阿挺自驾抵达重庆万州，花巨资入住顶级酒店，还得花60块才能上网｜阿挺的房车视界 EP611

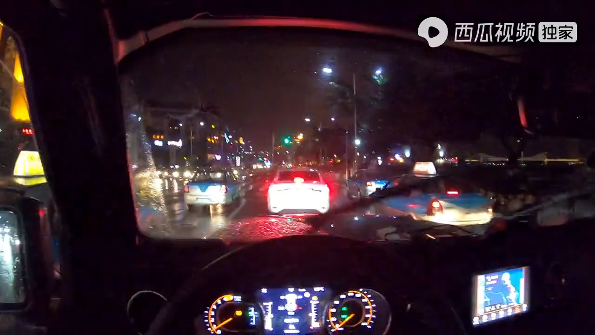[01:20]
我们现在呢开到了万州的市中心市区现在离酒店呢还有837米应该马上就要到了进到市区还是非常热闹的啊虽然晚上将近11点了我刚刚进来的时候是全都是一片漆黑都没什么车的这边还有很多烧烤店都开着应该礼牌烧烤礼牌烧烤万州巷万州港这个好像漫娱的港口哦港口